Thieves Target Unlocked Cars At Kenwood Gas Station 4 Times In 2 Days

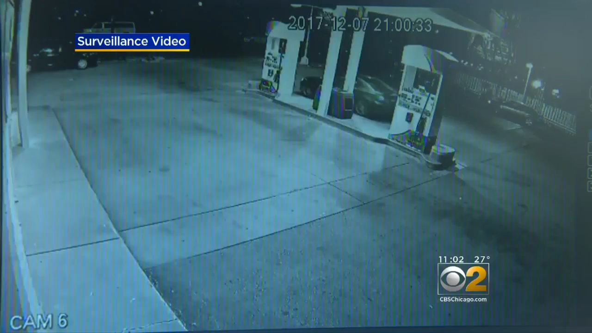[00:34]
IT WAS THURSDAY NIGHT AROUND 8 O'CLOCK WHEN THIS WOMAN PULLED UP TO GAS UP HER CAR. SHE'S STANDING RIGHT NEXT TO HER VEHICLE WHEN YOU CAN SEE A WHITE SUV PULL UP.
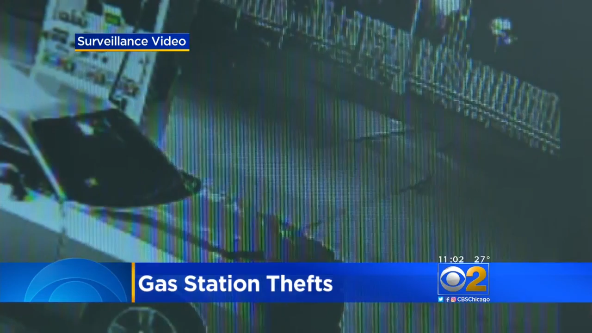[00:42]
THAT'S WHEN THE DOOR OPENS AND A SHADOWY FIGURE GETS OUT. WITHIN SECONDS, THE ROBBER OPENS THE WOMAN'S PASSENGER SIDE DOOR, GRABS HER PURSE, AND JUMPS BACK INTO THE SUV. THE WOMAN NOTICES WHAT'S HAPPENING, BUT BY THEN, IT'S TOO LATE. SHE GRABS THE DOOR AND RUNS AFTER THE VEHICLE AS IT SPEEDS AWAY HEADING WEST ON 47th STREET. WHILE TRYING TO STOP THE CRIME, THE WOMAN FALLS TO THE GROUND INJURING HERSELF. CUSTOMERS ARE SHOCKED TO LEARN OF FOUR ROBBERIES AT THE GAS STATION IN THE PAST TWO DAYS.